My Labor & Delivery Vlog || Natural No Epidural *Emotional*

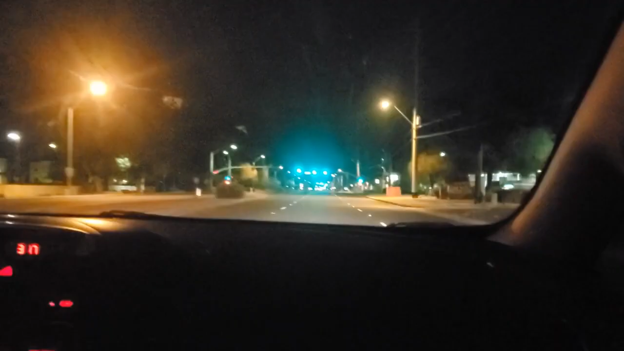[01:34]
God even blessing us, giving us green lights all the way. They know we're coming. You guys can't see me. But my contractions are every 5 minutes.